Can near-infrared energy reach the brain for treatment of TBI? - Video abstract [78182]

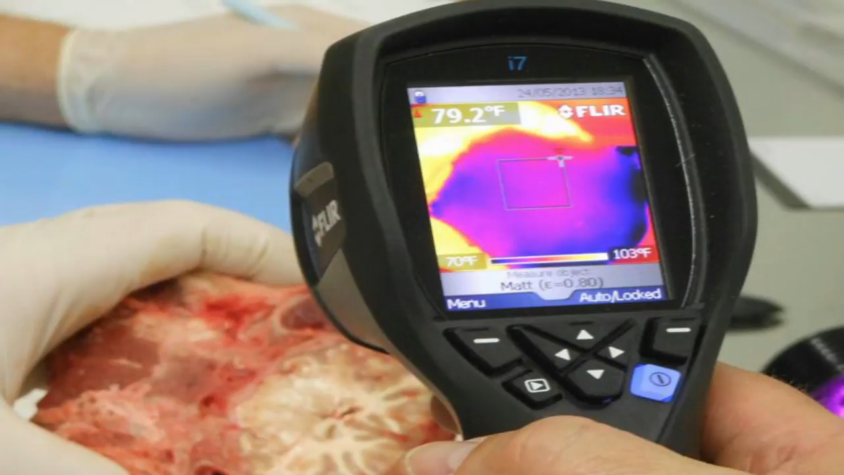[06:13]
On screen: spot 79.2°F, scale top 103°F, scale bottom 70°F
Temperature changes at the skin surface ranged from 0.2 to 3 degrees centigrade. Temperature changes in the brain were less than 1 degree centigrade.